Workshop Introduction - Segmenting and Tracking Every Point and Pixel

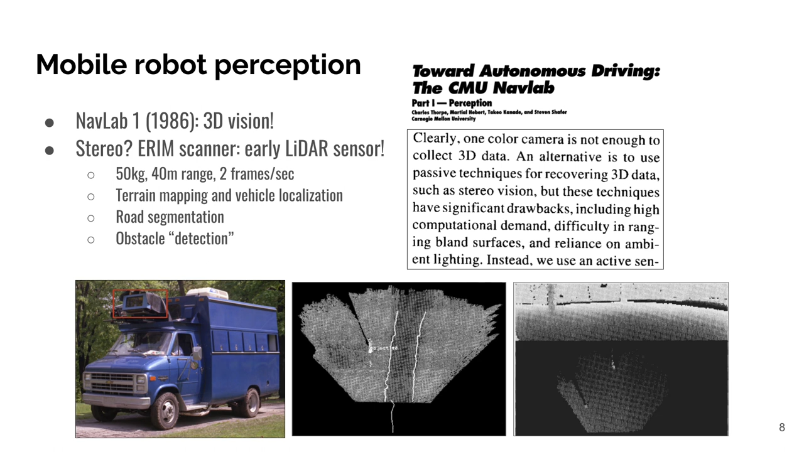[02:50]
had a low frame rate and a short distance compared to our standards now, and developed perception systems to map terrain and to localize. This can be seen as a simple version of road segmentation and static obstacle detection. Then 20 years later we have seen a huge success in the DARPA challenges. In 2005 robots had to navigate a 142 mile long course through the desert. The perception system was again heavily relying on the lidar sensor.
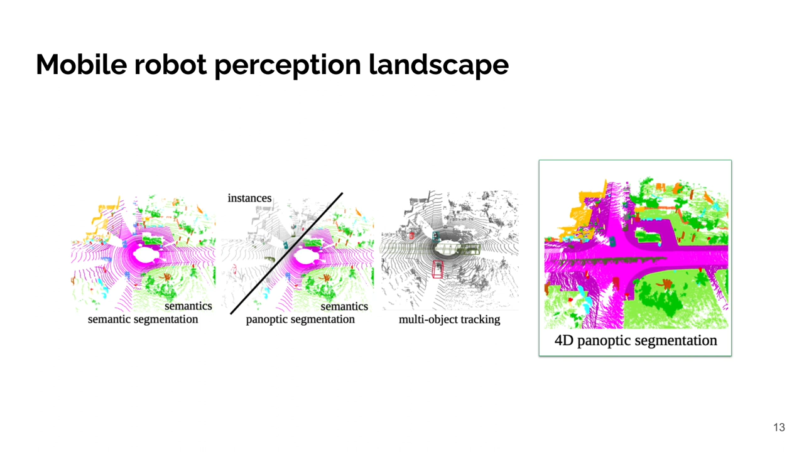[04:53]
Most recently the task of 4D panoptic glider segmentation was introduced that requires the segmentation and tracking of every point. This task has also been part of our challenges this year. When shifting our focus from the robotics community to the vision community, we can also observe quite an evolution of visual perception tasks.